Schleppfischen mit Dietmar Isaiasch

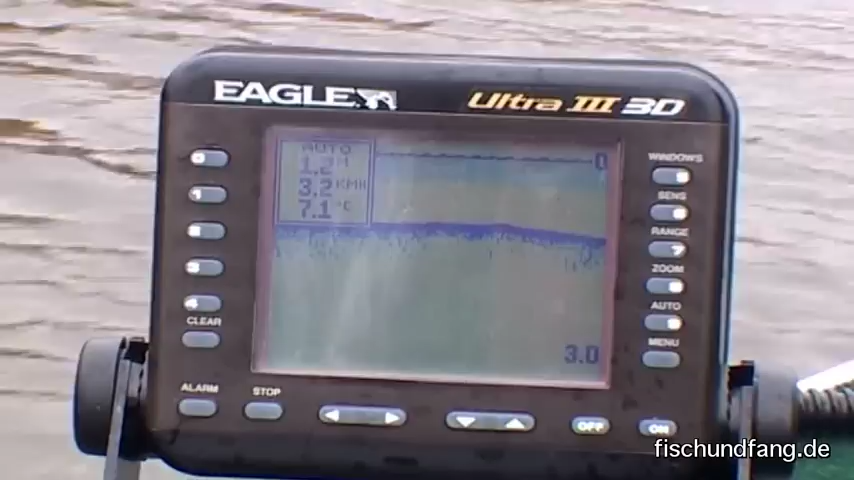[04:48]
On screen: water 7.1°C, speed 3.2 km/h
Da brauche ich mir gar keine Gedanken zu machen. Also das Wasser ist so flach, hier um 1,50 Meter. Da kommt ein Hecht schon einen Meter hochgeschossen, um sich den Köder zu packen. Und die Hechte scheuen sich auch nicht, einen Köder zu attackieren, der jetzt direkt im Schraubenwasser läuft? Überhaupt nicht.